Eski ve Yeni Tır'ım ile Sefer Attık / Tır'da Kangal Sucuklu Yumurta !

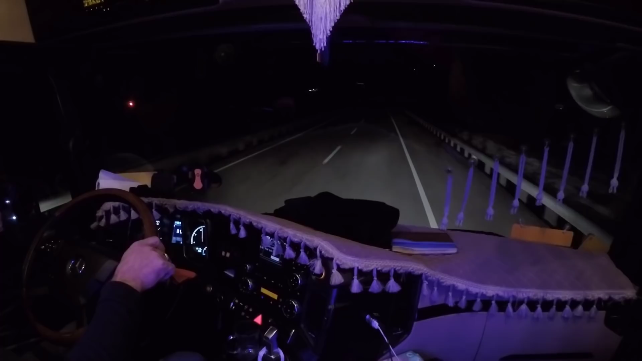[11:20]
Tam da dedi koy ağzı. Biz buradan kalkalım. Kopal'a gidelim. Hem orada yemek yiyelim dediler. Yumurtayla olmaz bu iş. Yumurtayı da sabah sen yersin dediler. Emre sağ olsun. Yumurtamızı aldı, koydu arabamıza. Ekmeğimizi de koydu. Ve şimdi Eynesi'yle girmek üzereyim. Şu an Eynesi tepedeyim. Rampaş'a iniyoruz. Önde Bayram kardeşim Kopal'da bizi bekliyor zaten. Kendisi bizden önce vardı.
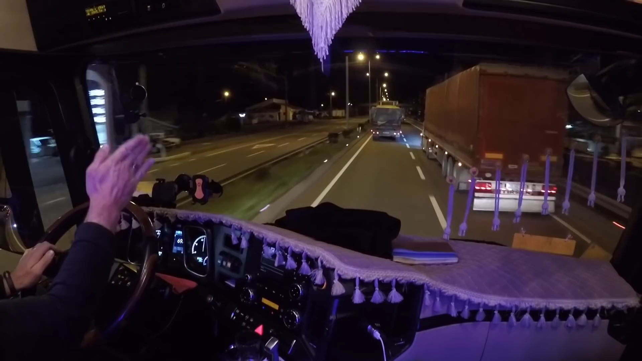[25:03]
Ama yine de kırmızı var. Kırmızı lambayı yeşile dönmesini için biraz yavaşlayalım. İyi ya, bu gece yolculuğu nasıl biteceğini anlayamayacağız herhalde.